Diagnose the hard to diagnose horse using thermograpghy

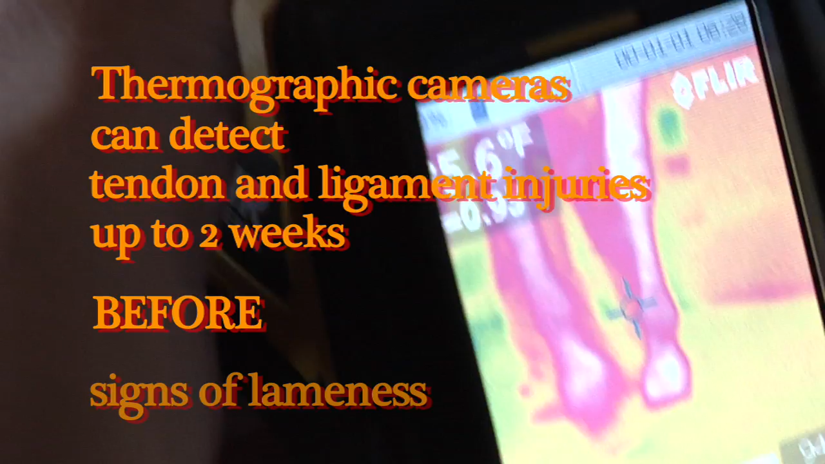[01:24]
the soft tissue evaluation from the infrared can show you where there is a point that may not even be overt at the time that you're looking at it.
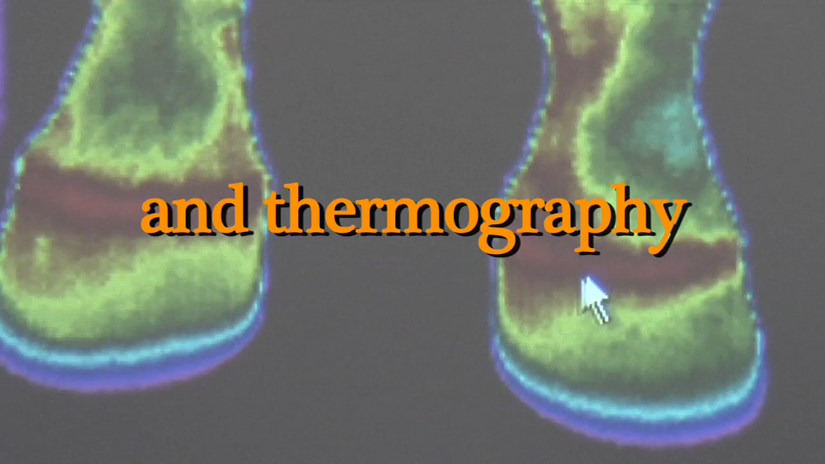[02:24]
We've seen some hot spots in the cornet band area. He's already had his chiropractic adjustment and his acupuncture done a couple of weeks ago and now we're here with the professional farrier to address the feet to rebalance the horse.